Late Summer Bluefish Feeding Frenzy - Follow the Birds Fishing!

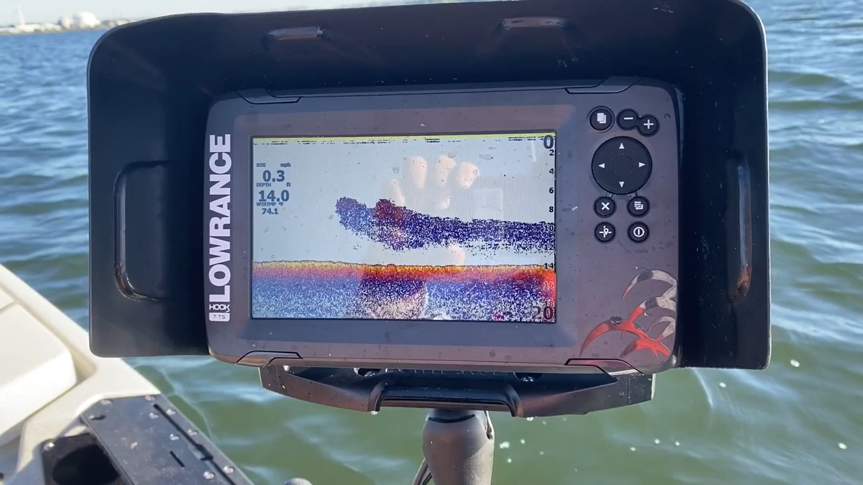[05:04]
comment below because I want to make sure I'm reading this correctly, this is kind of what I've been following around and the blow ups have been happening in the general area of these,
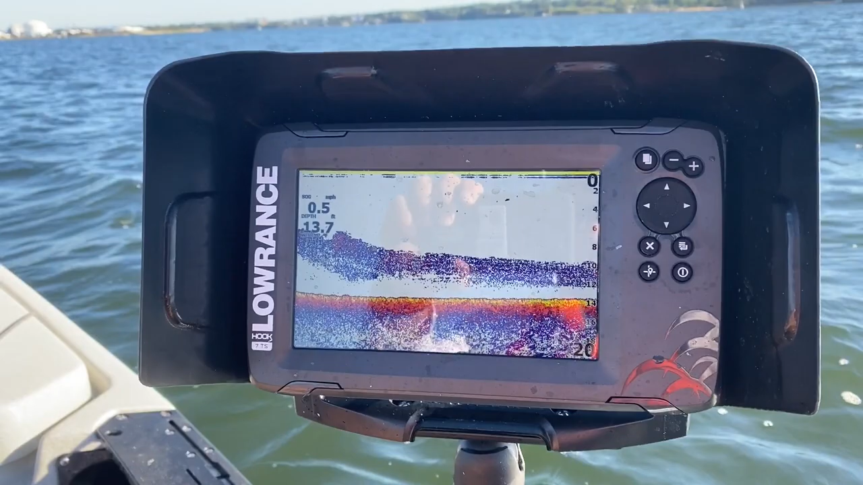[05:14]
what I'm interpreting as bait, but if that's not right, if that's something else, comment below, let me know.